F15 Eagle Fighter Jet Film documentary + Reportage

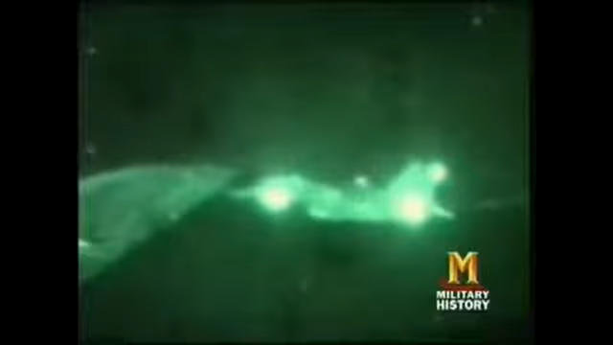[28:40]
One of the scariest things was just air refueling it was very dark, moonless night. And there were a couple people who had close calls with just potential mid-airs with the tanker and each other as we were doing this.
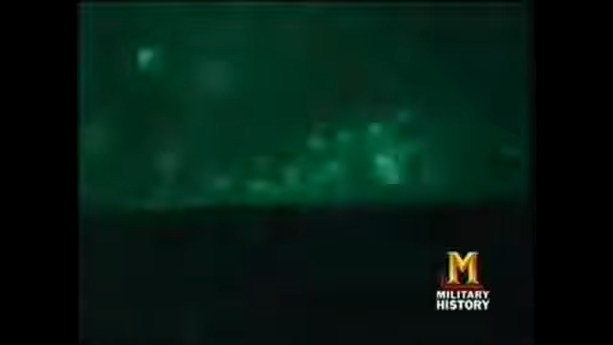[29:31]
And what all hell happens to be is number one's bombs have gone off and the Iraqi anti-aircraft gunners react to the bombs going off and the sky is filled with AAA. It is the most impressive fireworks display I've ever seen,